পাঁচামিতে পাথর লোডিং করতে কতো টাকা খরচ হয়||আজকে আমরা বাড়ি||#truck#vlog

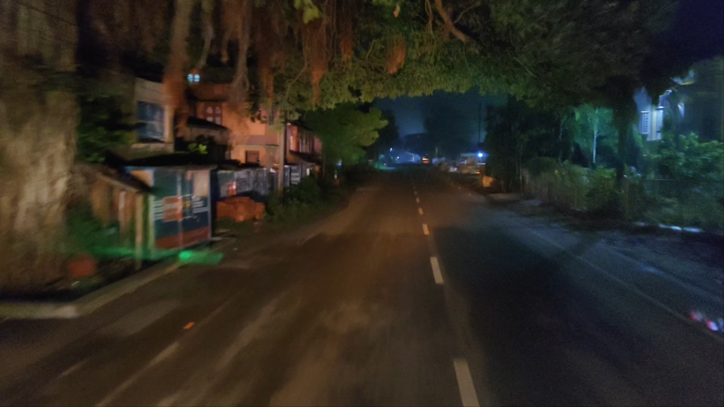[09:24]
তো এই হচ্ছে শিমলাগড় আমরা ঢুকছি, আর আগে মানে আমি যে গাড়ি চালাতাম শরীফ ভাইয়ের গাড়ি,
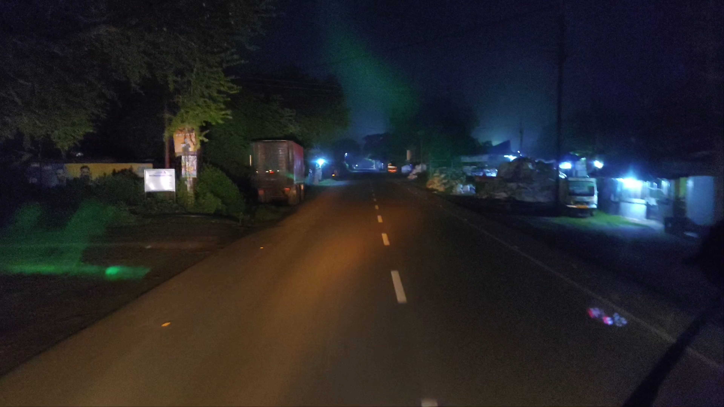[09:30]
তো এইখানে মানে শিমলাগড়ে এই জায়গাটাই হচ্ছে শরীফ ভাইয়ের বাড়ি, আর ওইখানে মনে হচ্ছে 31 যে গাড়ি আমি চালাতাম মনে হচ্ছে গাড়িটা দাঁড়িয়ে আছে।
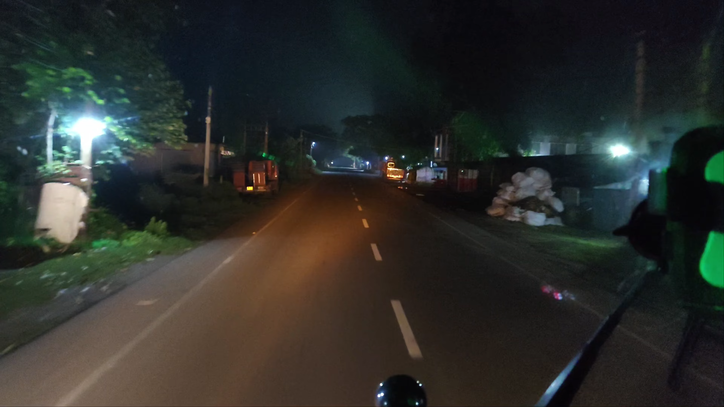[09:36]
তো এই যে দেখতে পাচ্ছ 31 শরীফ ভাইয়ের বাড়ির কাছে দাঁড়িয়ে আছে, এই যে ঠিক আছে, এই যে দেখতে পাচ্ছ এই হচ্ছে 31।